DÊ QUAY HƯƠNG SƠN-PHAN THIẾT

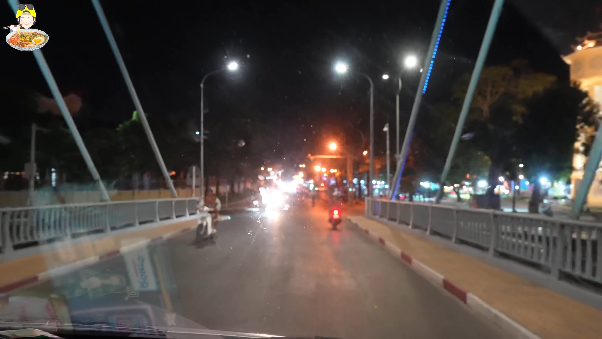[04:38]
300m nữa thì bên trái vào Lê Hồng Phong. Đây là con đường chính của Phan Thiết hay sao? Đẹp. Trung tâm đó rồi chứ còn. Đây là trung tâm rồi. Đây là trung tâm. Trung tâm này. Ở đây là trung tâm. Cũng có nhiều đó đó. Dạ. Ở đây như mọi người đang có. Ở đây có một cái công viên nhỏ nhỏ này. Dạ, công viên này để cho thiếu nhi chơi này nè.
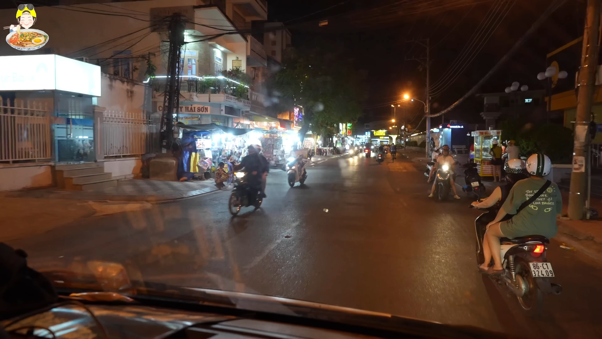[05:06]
Phan Thiết về đêm mình như là ánh đèn nó không có nhiều bằng như là thành phố Hồ Chí Minh hay là Đà Nẵng hay là Nha Trang. Nhưng mà mỗi nơi á là nó có một cái phong thái và cách sống khác. Đúng không anh em ha?
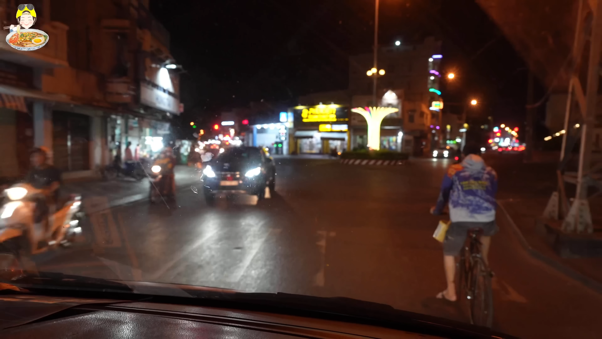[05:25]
Em cảm nhận vậy rồi, đúng rồi, quẹo ôm một bên, ôm một bên quẹo trái. Cứ quẹo trái là phải ôm một bên. Một bên đây là ảo nha. Cứ quẹo trái là phải ôm một bên. Một bên đây bị ghê.